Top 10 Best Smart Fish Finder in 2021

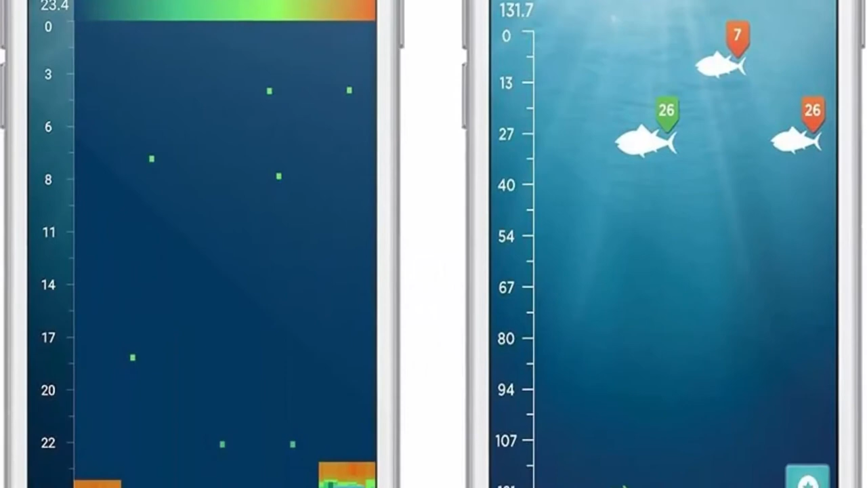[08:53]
10.0 and later operating systems in Android 4.3 or later that used Bluetooth smart, 4.0
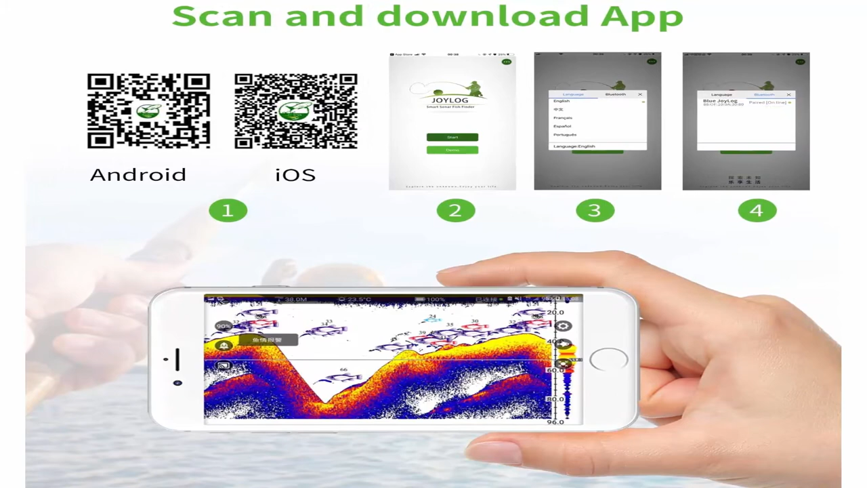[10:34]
a height of 2.38 inch and weight of only 0.19 ib,
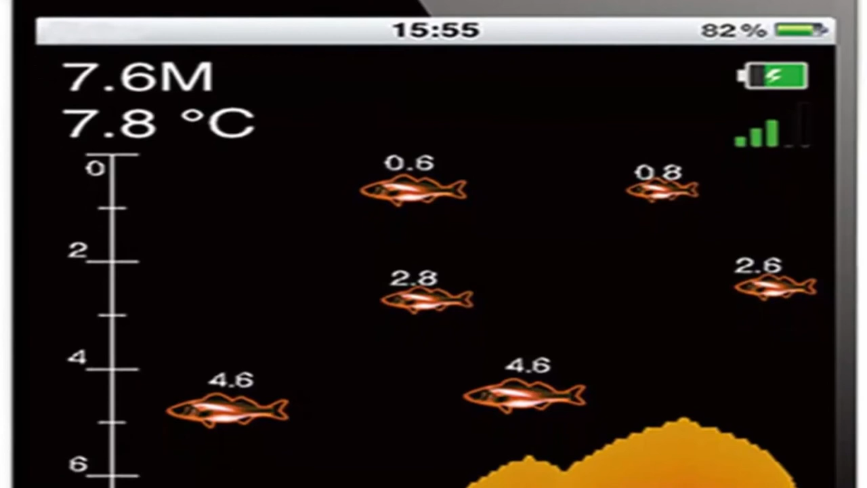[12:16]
On screen: water 7.8°C
shore or bank Brand lucky Color green Are batteries included?
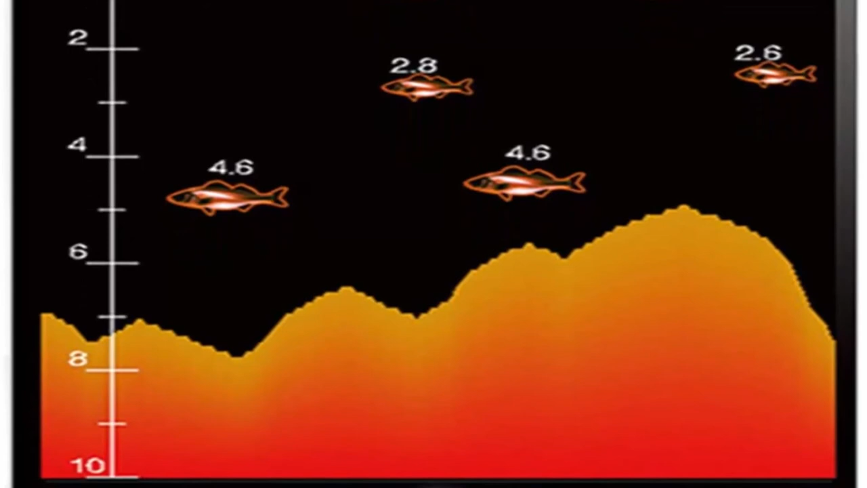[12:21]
Yes Display type smartphone with Android and EOS system Item dimensions LXWXH
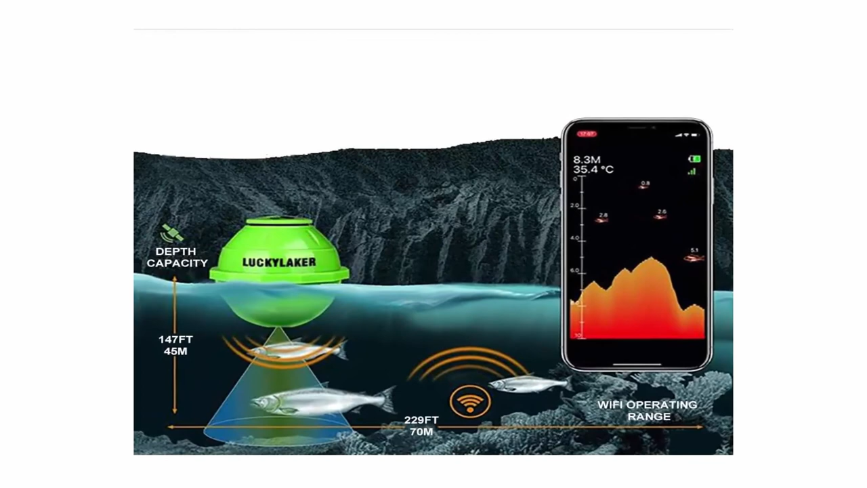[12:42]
On screen: water 35.4°C
compatible with EOS Android devices Portable transducer can be used in ocean,
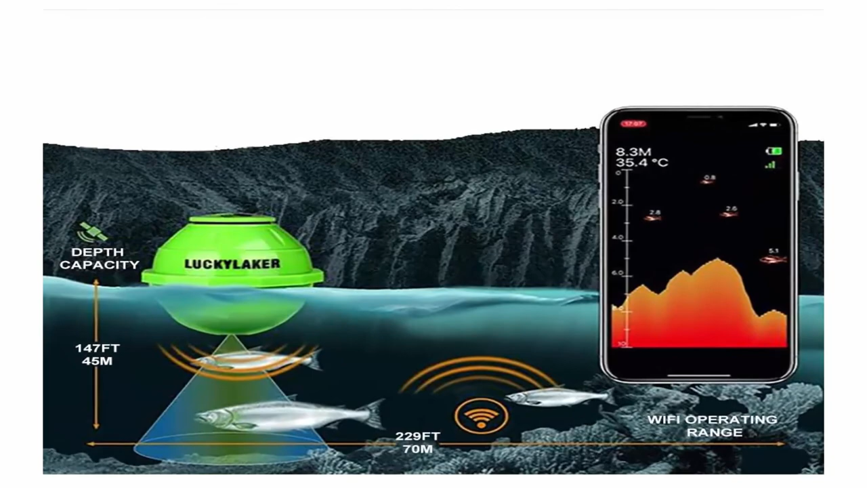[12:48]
On screen: water 35.4°C
river or lake powered by 3.7V built-in lithium battery Use smart technology with Wi-Fi connectivity,